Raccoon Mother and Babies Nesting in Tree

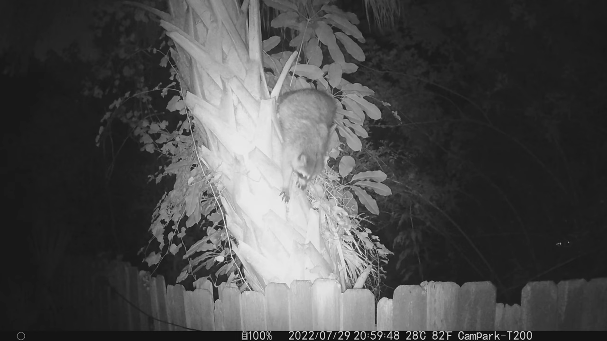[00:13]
I got this quick video of her carrying a tiny kit upward. I think that was the last kit she moved as I immediately staked out the tree with trail cameras to observe them and didn't see any more go up. She had moved the tiny helpless kits from under my small backyard studio to the elevated safer dense crown of the palmetto where she had fashioned the nest. This is not unusual when you get out around Florida outdoors you have no idea what lurks above your head in the trees.
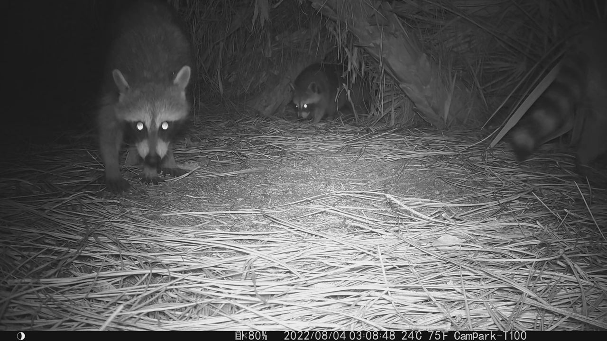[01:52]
Our backyard mother is running a little late and her kits are not as big as they normally would be this time of year. The larger rambunctious youngsters want to be on the move and learn the ropes from mom. But even as healthy as these four look and as big as they are, it's unlikely all four will survive in the wild.
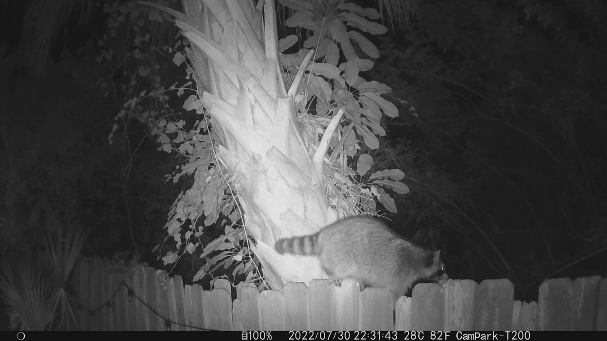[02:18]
Mother raccoons are extremely dedicated and fearless and are constantly up and down the tree looking for food to ensure the survival of her precious kits.
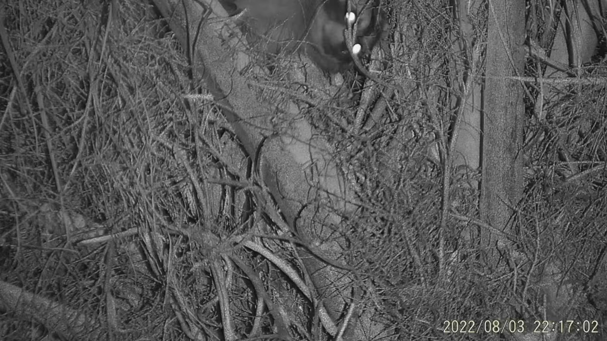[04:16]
Here we can get a look at one of the kits.